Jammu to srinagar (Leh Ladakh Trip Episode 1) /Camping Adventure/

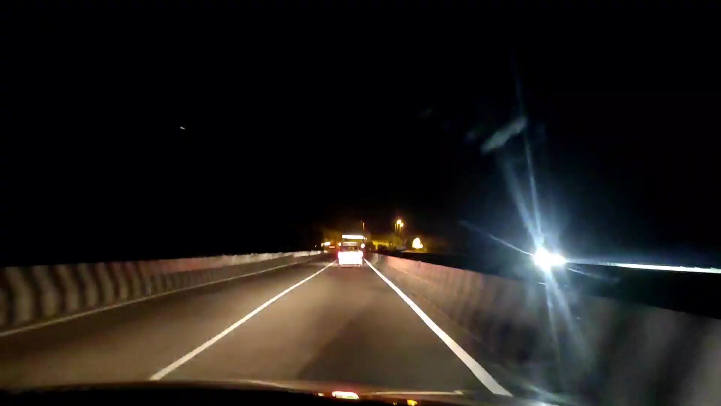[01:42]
सफ़र हो चुका है शुरू और टूल प्लाजा क्रॉस करने के बाद शुरुआत हो चुकी है इस छोटे से टनल की। और इस रोड पे मैक्सिमम आपको टनल दिखते रहेंगे, कुछ बन रहे हैं वो भी काफ़ी बेहतरीन होने वाले हैं इस सफ़र पे जो सफ़र करने वाले हैं उनके लिए।